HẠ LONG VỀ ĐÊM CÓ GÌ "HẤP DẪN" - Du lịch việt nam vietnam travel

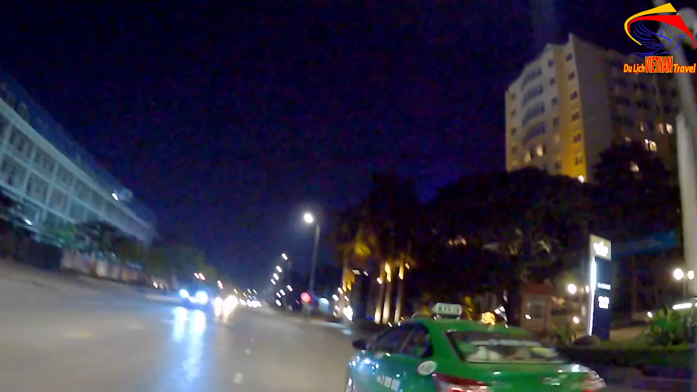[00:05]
Mình thưa quý bà con, Minh Toàn đang có mặt ở trên khu đằng trước của Hà Long Bay
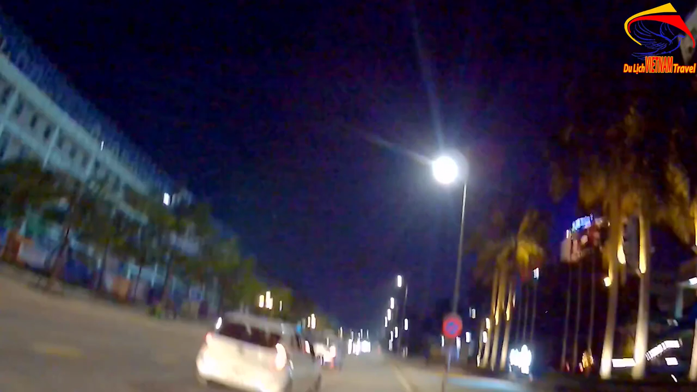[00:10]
Hôm nay Minh Toàn xin gửi đến quý bà con cô bác một số hình ảnh về Hà Long về buổi tối đến quý bà con cô bác Chính vì thế mà Minh Toàn cũng xách máy quay đi và bây giờ đây,
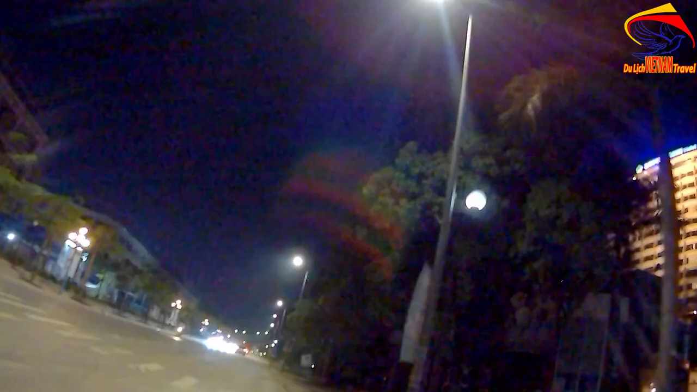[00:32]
Minh Toàn đang quay lại một số hình ảnh của Hà Long về buổi tối Hay cụ thể hơn là bại cháy ở đây, đây là bại cháy buổi tối để gửi đến quý bà con cô bác Như quý bà con cô bác thấy, đây là Trước mặt chúng ta là một số dạy nhà liên kề đang xây dựng Mà quý bà con cô bác có thể cảm nhận được kiến trúc của nó cũng khá là cổ Như kiến trúc thuộc
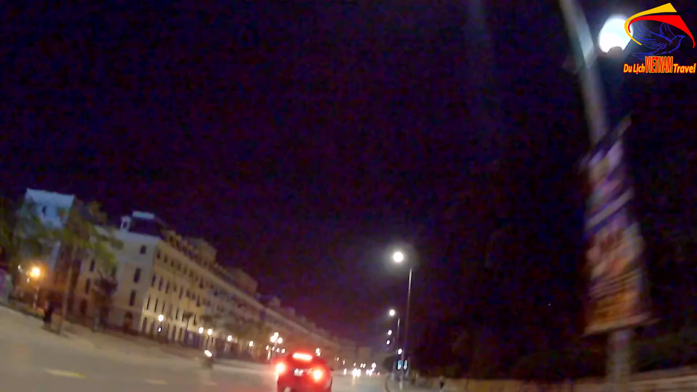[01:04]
Pháp cũng không do về kiến trúc lắm Nhưng mà thấy cũng khá là nga đồ sộ
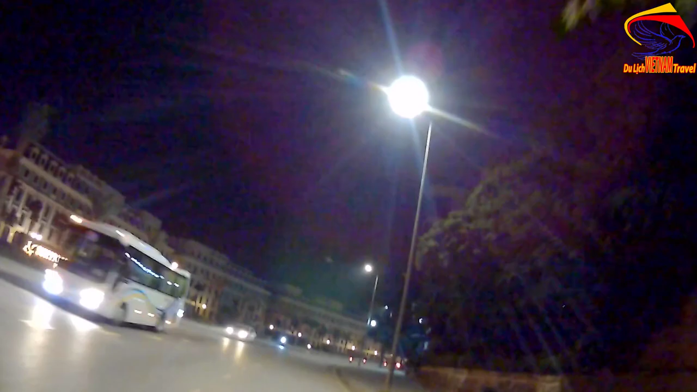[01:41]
mỗi nhà một cái màu riêng quý bà con cô bác Ở đây màu xanh, màu hồng, màu tím, màu vàng
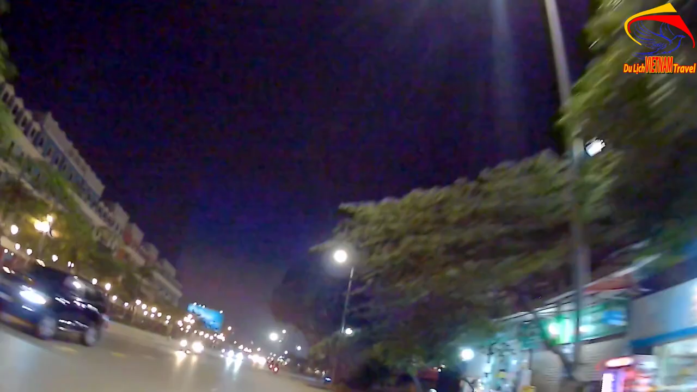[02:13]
Người ta xây sơn màu như thế thì không biết là với mục đích gì nữa Nhưng mà mình toàn nhìn cũng khá là bắt mắt Rất là hấp dẫn phết
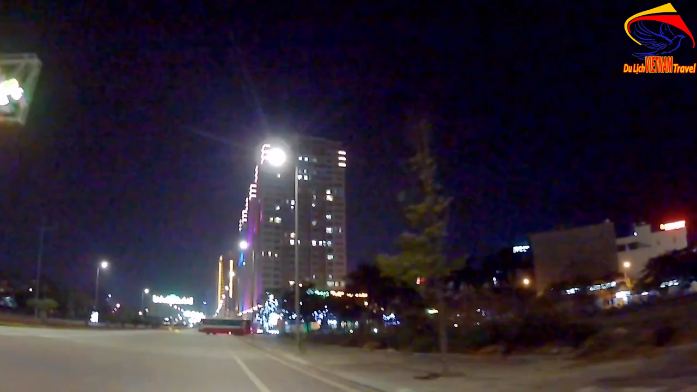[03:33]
đang lưu thông đây Là một trong những tuyến đường mà đẹp nhất nhì Của thành phố Hà Long
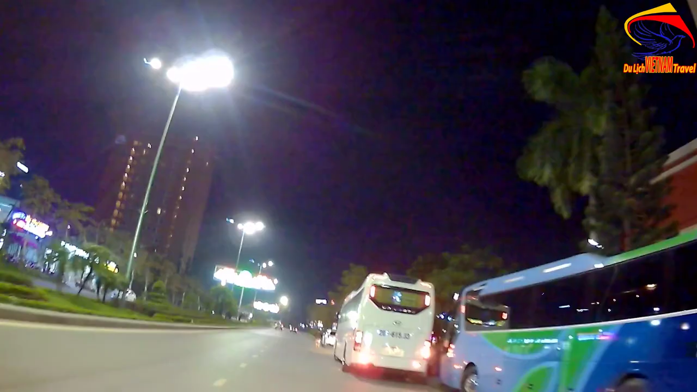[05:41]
Bên thưa quý bà con cô bác, trên tuyến đường này nó thuộc Hùng Thắng của Hà Long Và đất ở trên tuyến đường này là một trong những khu đất nhất nhì ở thành phố Hà Long bây giờ
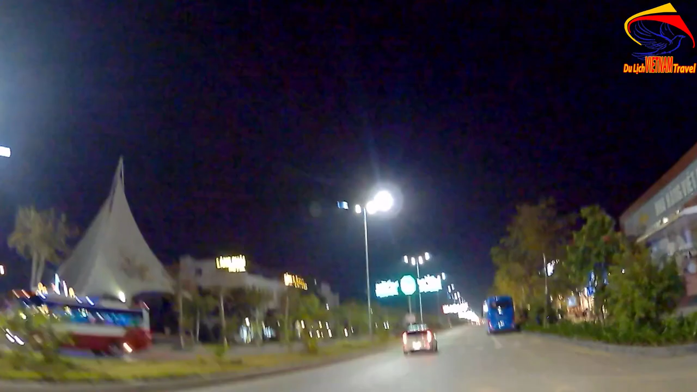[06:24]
Trước mặt chúng ta là cái làng trài, làng trài của Hà Long và làng trài Hà Long này thì có một cái chơi gọi là chơi đêm Hà Long Dưới bà con cô bác ạ
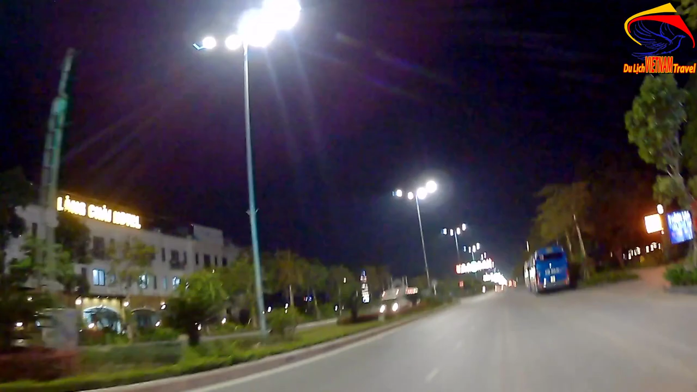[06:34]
Đây mình toàn chính đi vòng đối đối với các bạn kiểu đó thì biết thêm một chút về chơi đêm Hà Long